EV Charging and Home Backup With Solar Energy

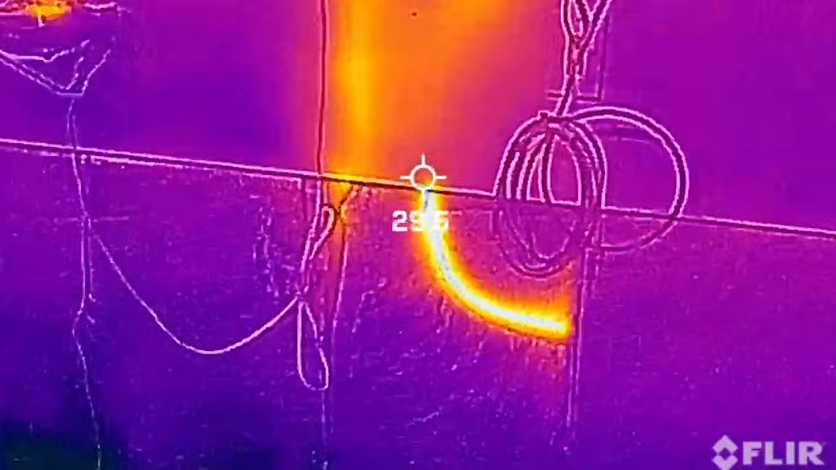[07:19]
I've used 8 gauge for 40 amp continuous loads before and it gets warm to the touch.